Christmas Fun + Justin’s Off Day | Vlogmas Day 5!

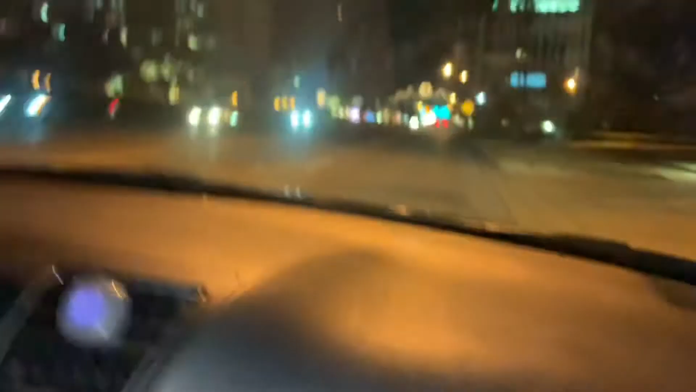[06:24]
We are downtown. It's so pretty at night. You get the star up there? No, where? Right there. Another star. Uh-huh.
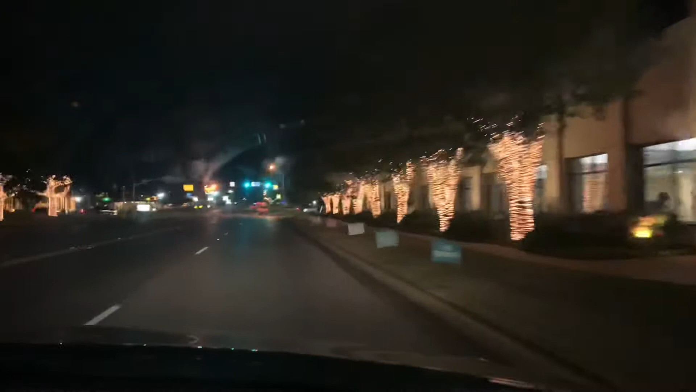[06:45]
pretty. I said we're downtown. No, we're not. I just lied.
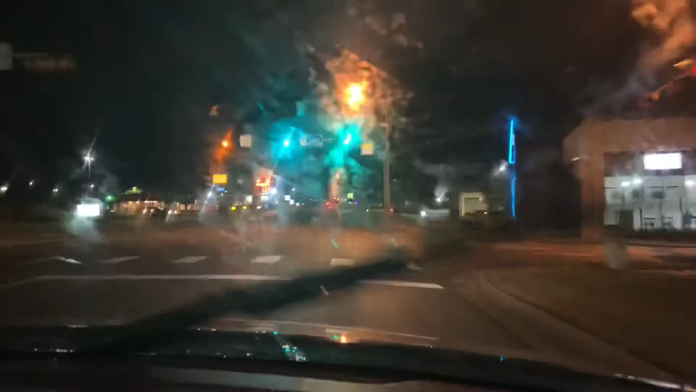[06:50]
We are not downtown. This ain't downtown. Oh, that no. You're so late.